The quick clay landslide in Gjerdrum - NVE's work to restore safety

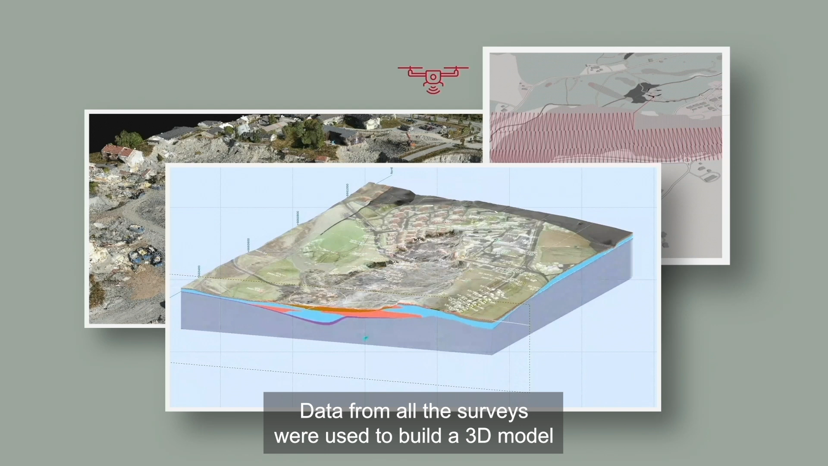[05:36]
Data from all the surveys were used to build a 3D model showing ground conditions in the landslide area.